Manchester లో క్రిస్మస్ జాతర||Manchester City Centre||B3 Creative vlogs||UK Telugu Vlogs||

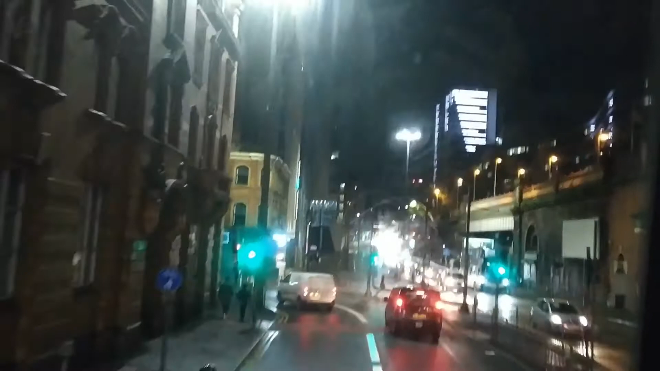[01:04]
ఇంకా 4కి బస్సులోనే మేము సిటీ సెంటర్కి స్టార్ట్ అయ్యామండి. అప్పుడే చీకటి పడిపోయింది మొత్తం.